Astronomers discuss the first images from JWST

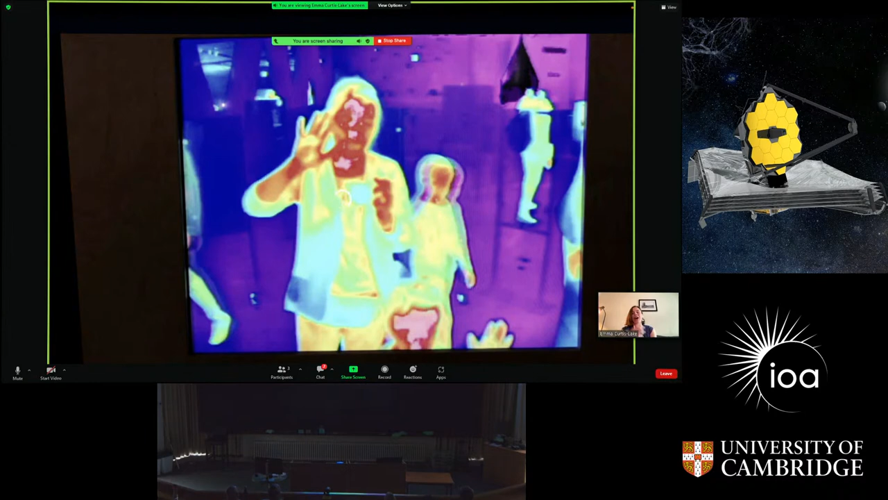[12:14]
So our eyes are sensitive to visible light and we pick out different colors.
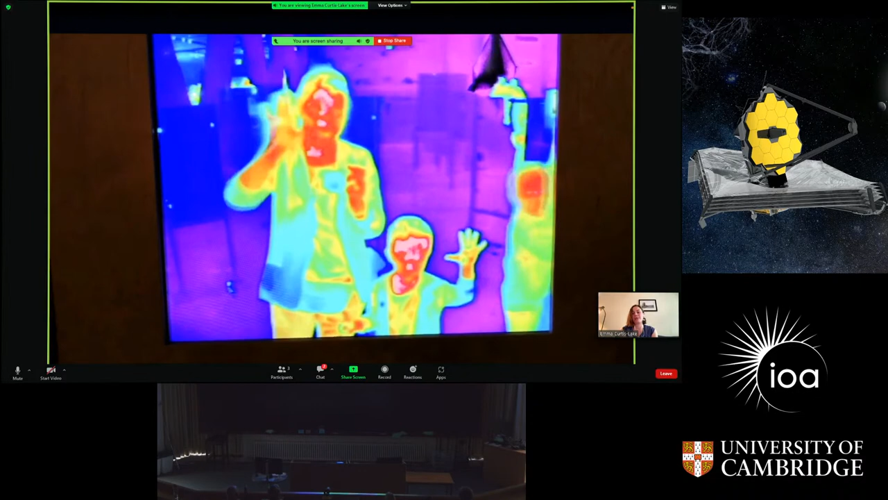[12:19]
But if our eyes were sensitive to the infrared, the way that Webb is sensitive to the infrared, we'd be picking out different temperatures. So it really gives us different information about the things that we want to learn about. And that's one reason why it's so exciting to be getting these data,
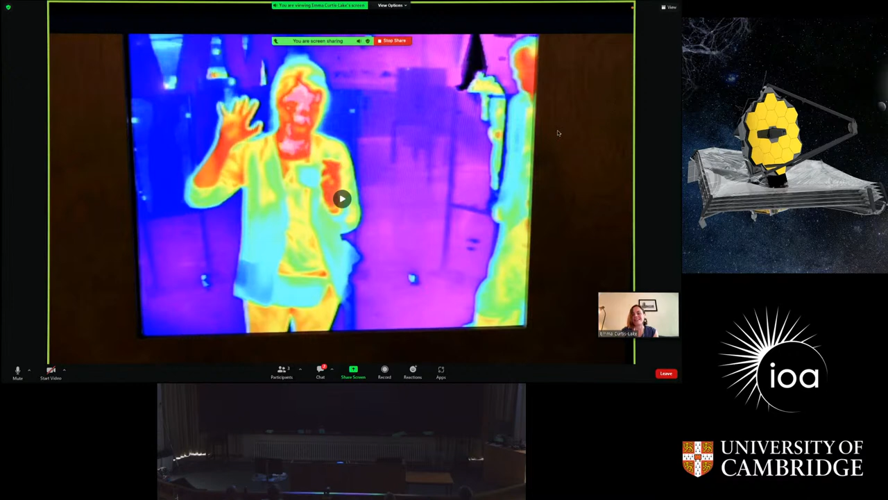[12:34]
the infrared data. It's just extra information.